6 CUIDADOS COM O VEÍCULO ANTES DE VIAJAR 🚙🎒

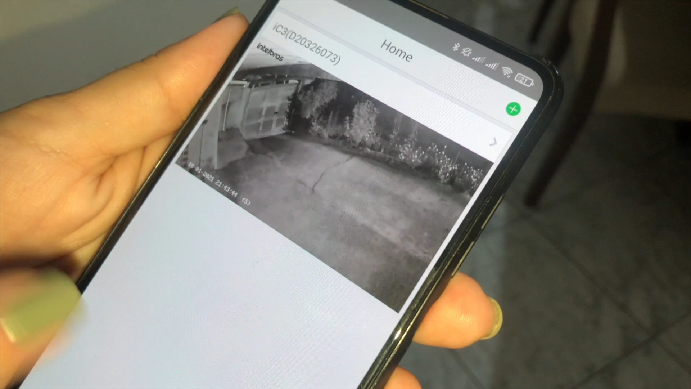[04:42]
Quem conta com sistemas de câmeras de segurança já pode ter a opção de monitorar o que está acontecendo pelo celular e aumentar ainda mais a tranquilidade.